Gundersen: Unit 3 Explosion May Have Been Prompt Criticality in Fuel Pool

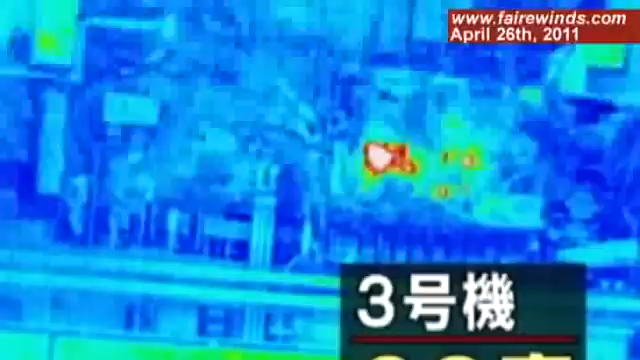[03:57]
But yet the infrared picture of the same building shows a heat source still on the south side. Well, last but not least is that we're sure,